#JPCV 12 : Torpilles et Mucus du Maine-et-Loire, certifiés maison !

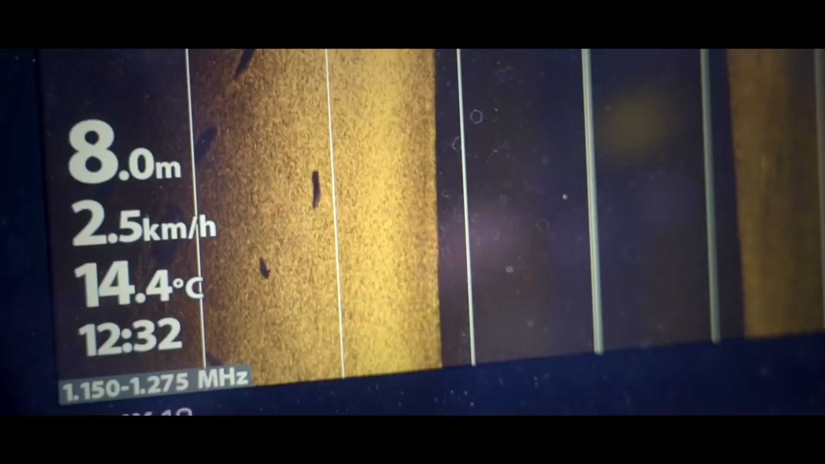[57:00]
On screen: depth 8.0 m, water 14.4°C, speed 2.5 km/h
Bon, c'est bon. En même temps, il y en a partout. Il y en a partout. Ils vont être à ta droite maintenant, regarde.
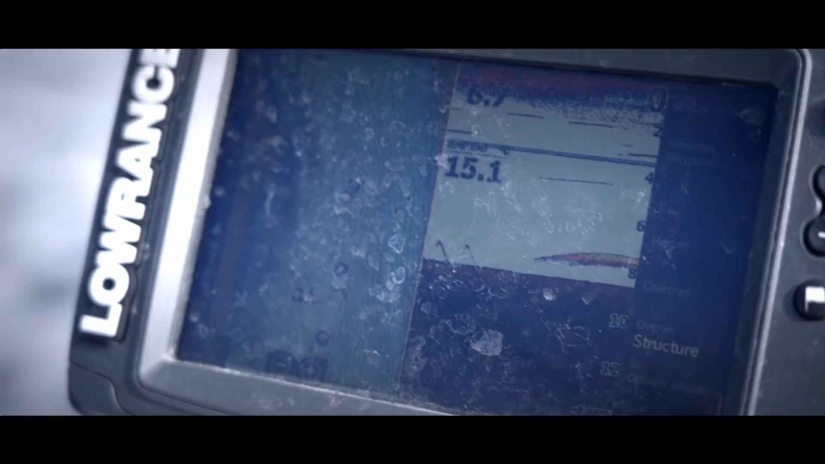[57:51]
Mec, on les a trouvés. On va s'en faire un. Ah ouais, ça vient. Oh puis c'est gros.